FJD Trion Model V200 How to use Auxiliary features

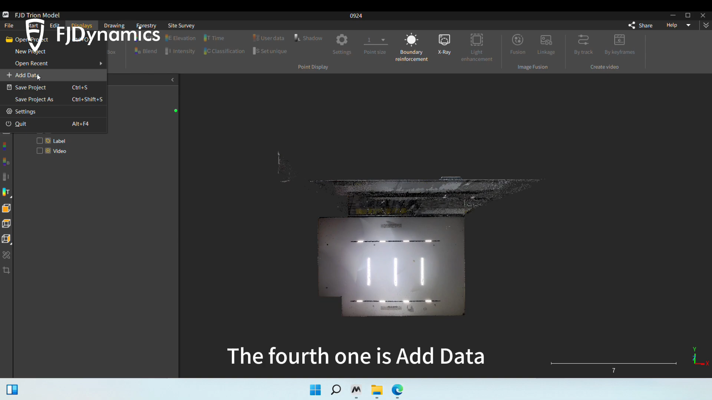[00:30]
The fourth one is Add Data, where you can load the desired Point Cloud file. The fifth one is Save Project. You can also click Save Project As. The seventh one is Settings.
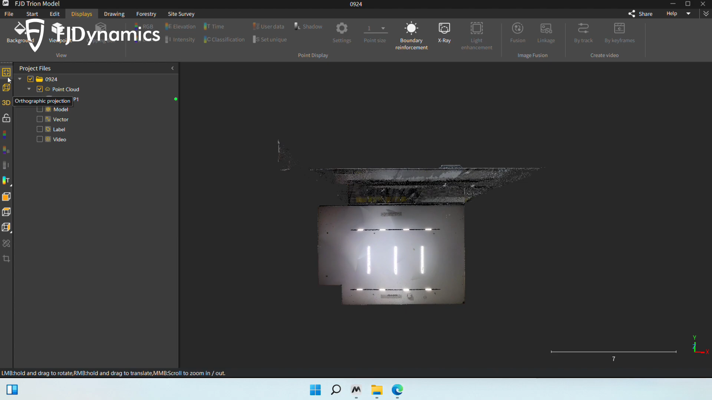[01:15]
The first one is the Centering button. When you drag the Point Cloud to another area or can't find it, click this button to return it to the center.
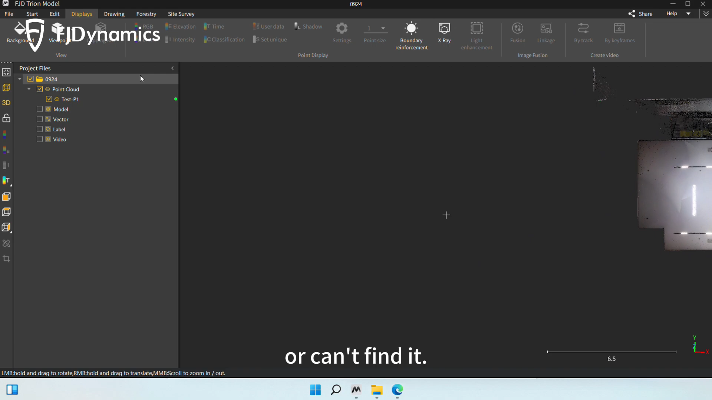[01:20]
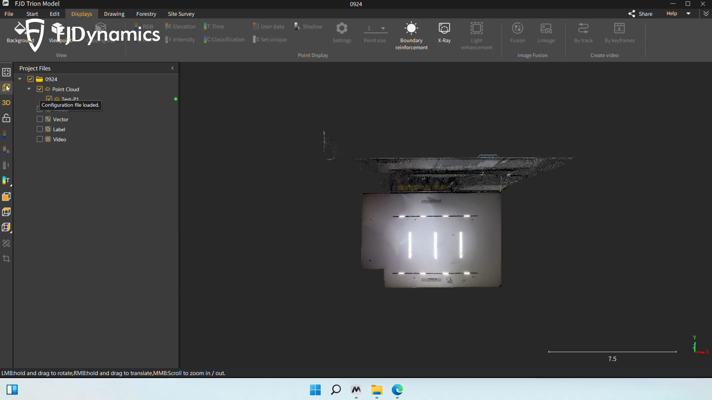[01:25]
The second one is to Change Projection Methods, including Orthographic Projection and Perspective Projection. Orthographic Projection has no distortion.
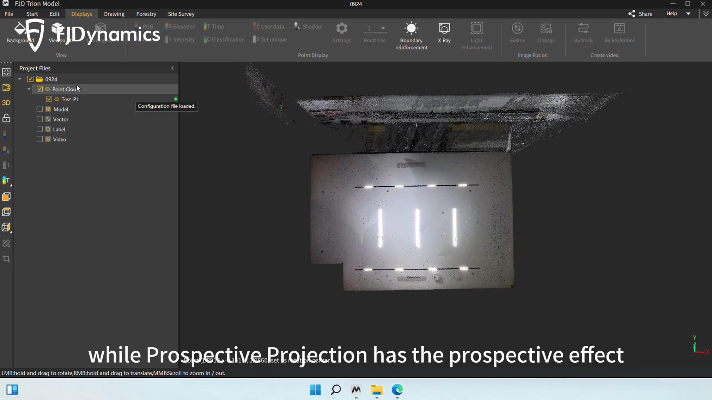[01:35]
While Perspective Projection has the perspective effect, for you to go inside the Point Cloud and view it directly.
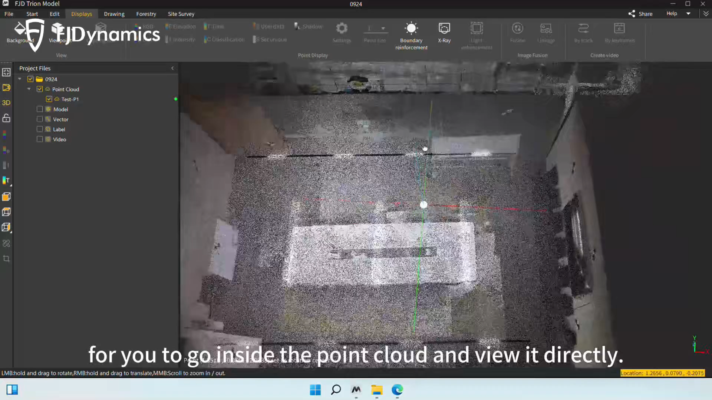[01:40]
When you click the button to switch to Orthographic Projection,
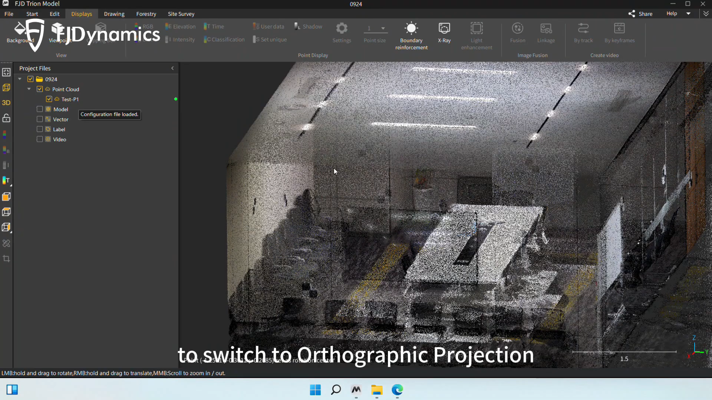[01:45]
you can't go inside the Point Cloud, only in Perspective Projection.
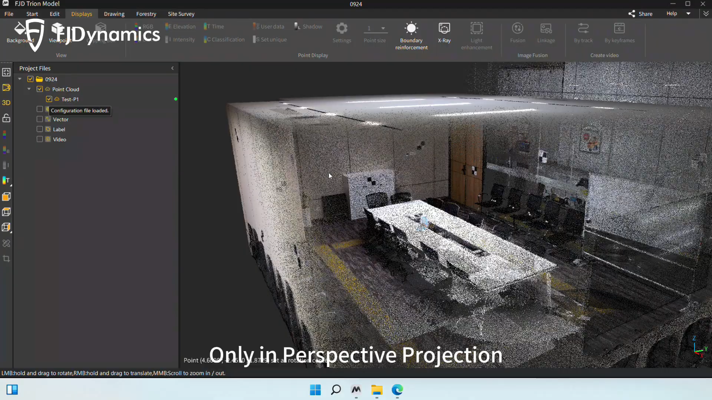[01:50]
You can go inside the Point Cloud.
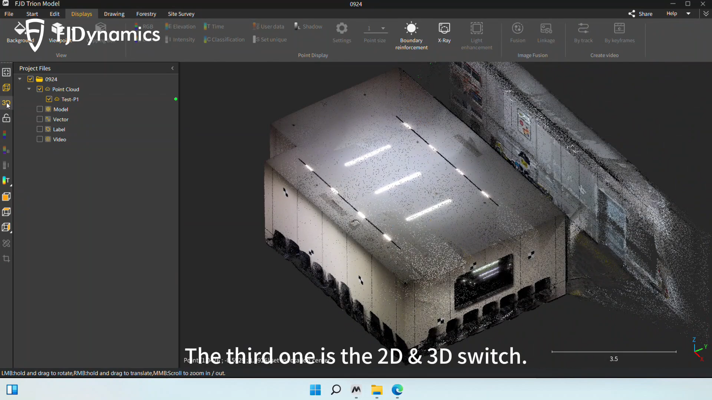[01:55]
The third one is the 2D-slash-3D switch. When switching to the 2D view, you can't rotate the Point Cloud in a 3D manner.
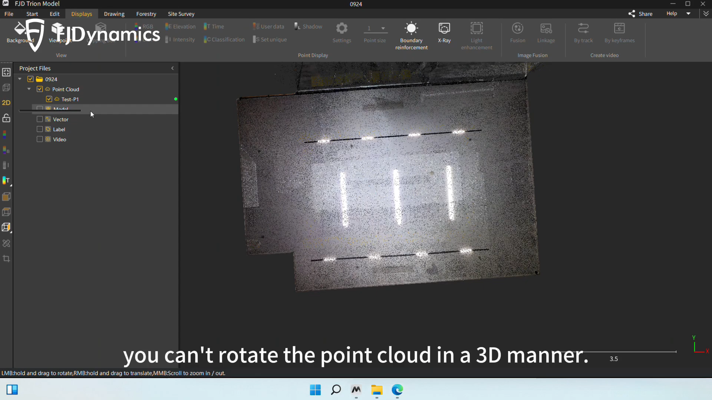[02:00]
Switch to the 3D view to rotate it.
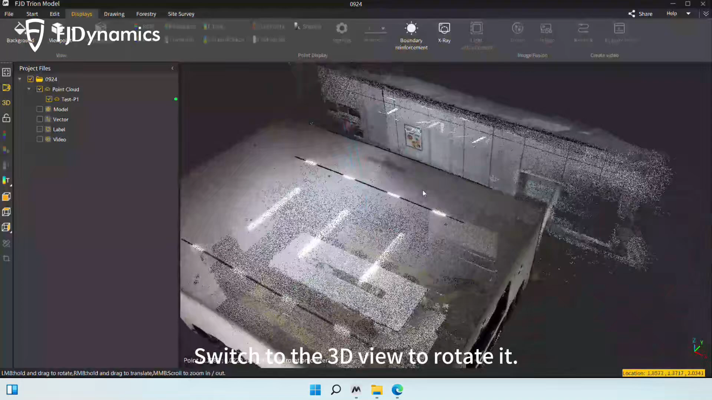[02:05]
The fourth one is to lock the view. Once locked, the Point Cloud can't be moved.
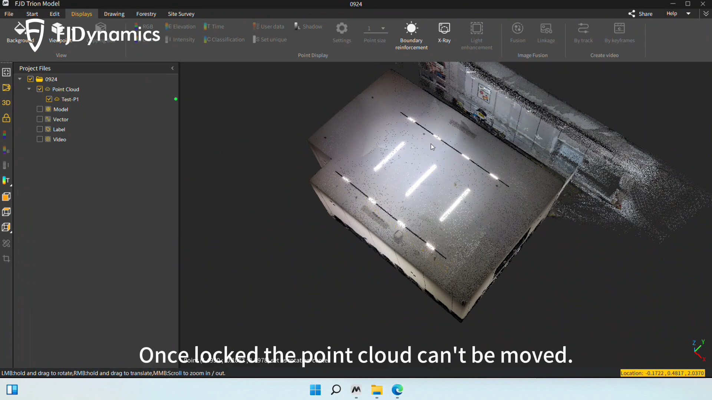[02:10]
The following four icons are for setting the Point Cloud color.
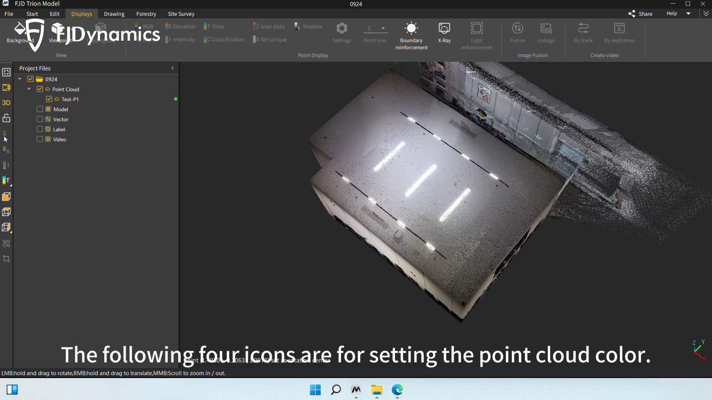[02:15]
Select a Point Cloud and click these four icons to display it by RGB.
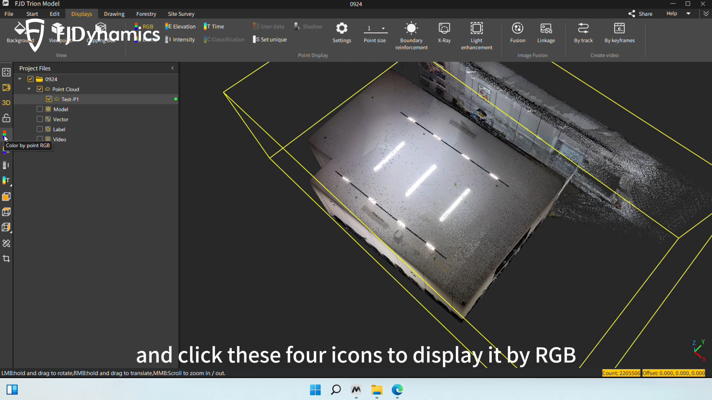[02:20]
Height and Intensity. Intensity or Time, respectively.
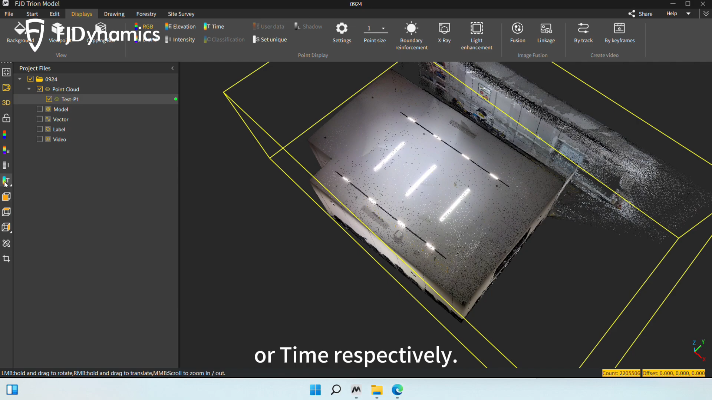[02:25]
You can also use these color modes in the Displays tab.
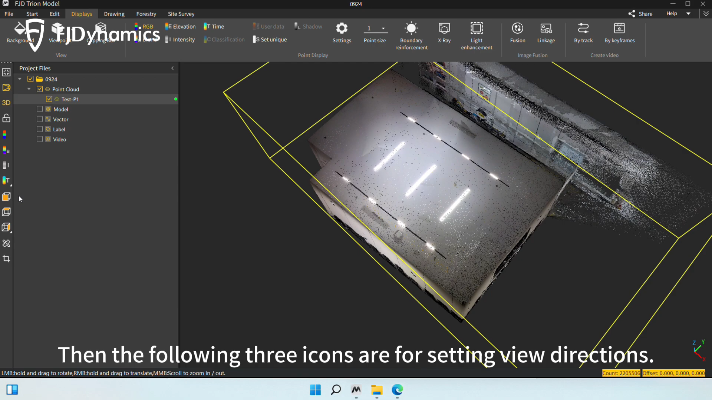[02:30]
Then, the following three icons are for setting view directions. You can change to different views here.
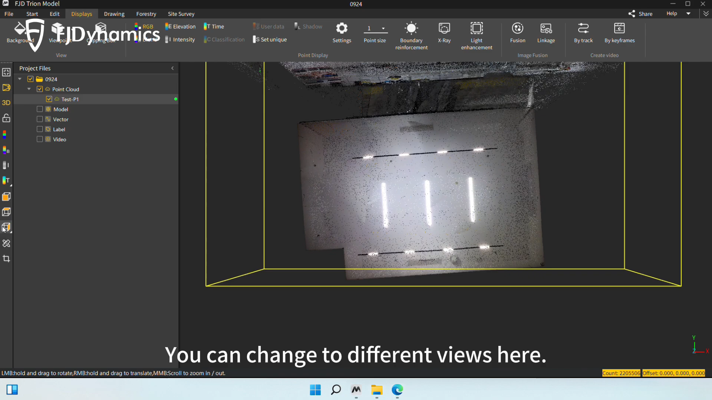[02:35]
You can also use the measurement feature on the left toolbar.
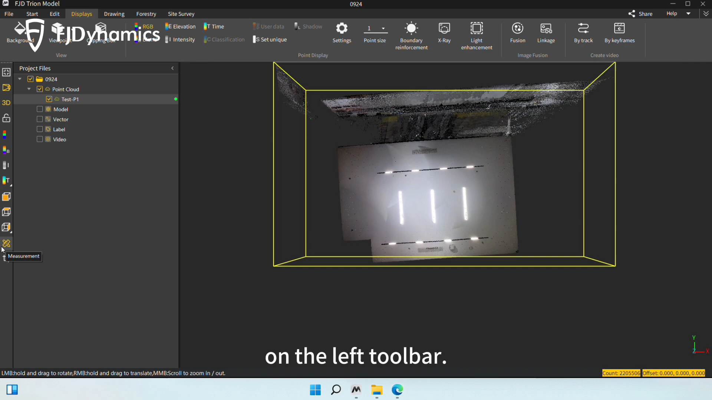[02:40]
Before measuring, you need to adjust to the front view.
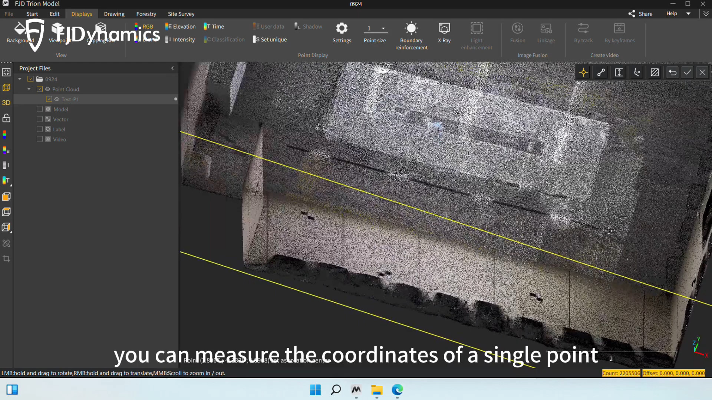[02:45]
You can measure the coordinates of a single point
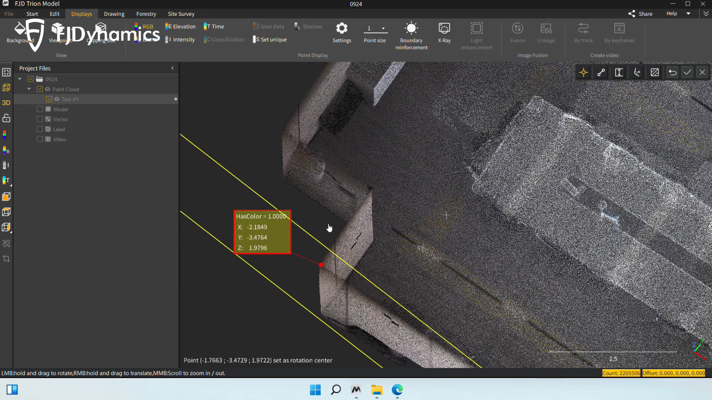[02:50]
or the distance. To measure the distance indoors, you can use a clipping box to section the roof and measure your desired area.
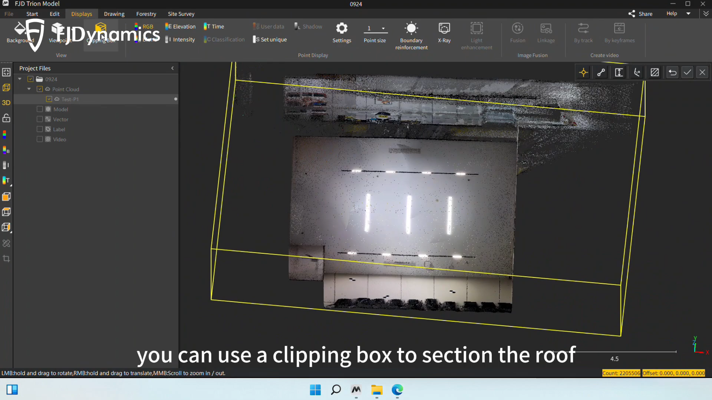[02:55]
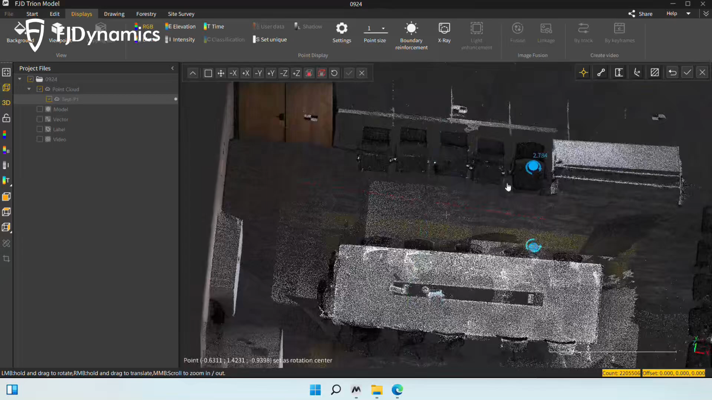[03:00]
You can rotate it all around as needed.
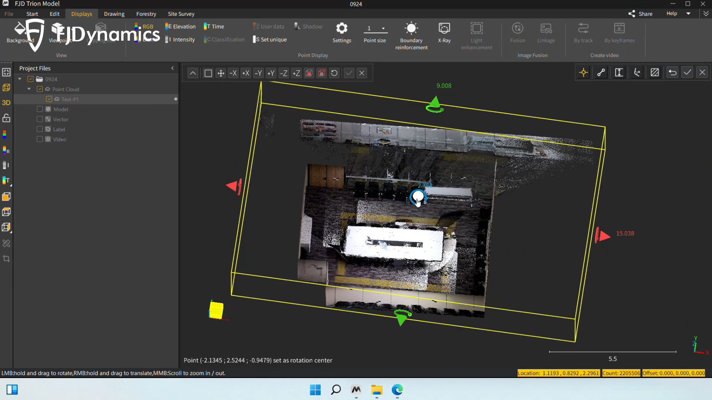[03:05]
You can also move it up and down.
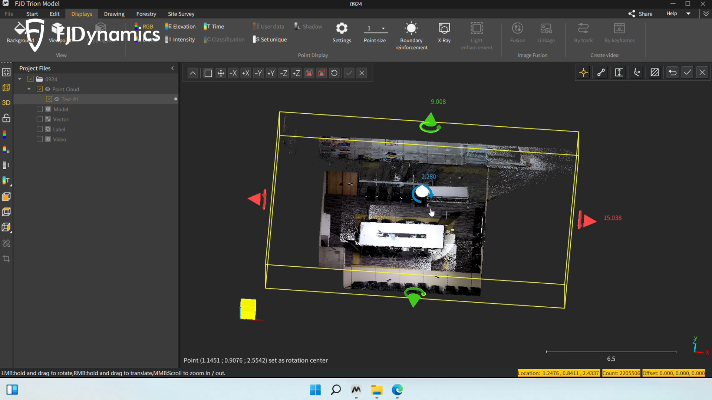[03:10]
If the clipping box blocks your view during operation, click the icon here to disable the yellow frame and clipping box.